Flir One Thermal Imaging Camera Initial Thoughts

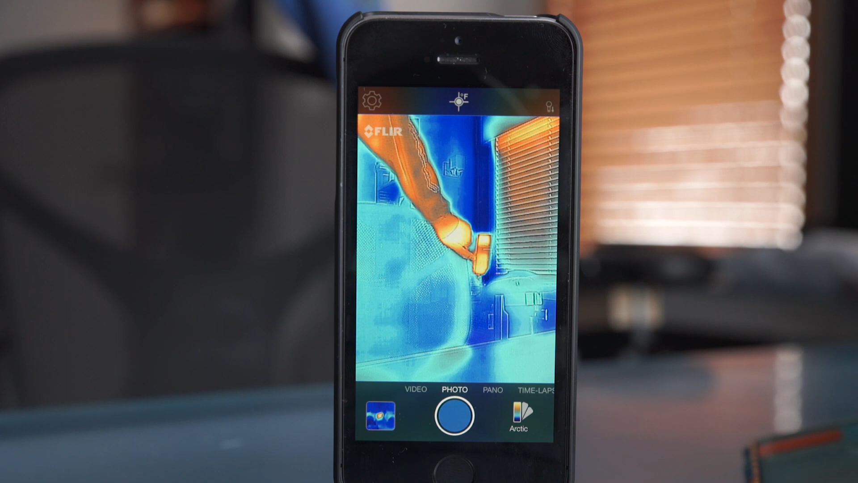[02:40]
thermal imaging print of your hand on the wall. It's pretty cool.
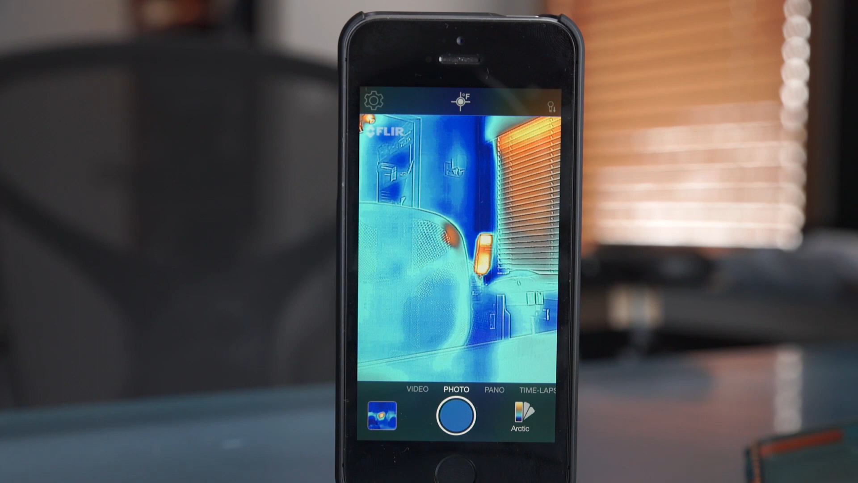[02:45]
So also for fire safety type stuff, if there's like a big heavy smoke and you can't see anything in the smoke, well, you can use this thermal imaging camera to find people in the smoke if you're trying to rescue them or something like that.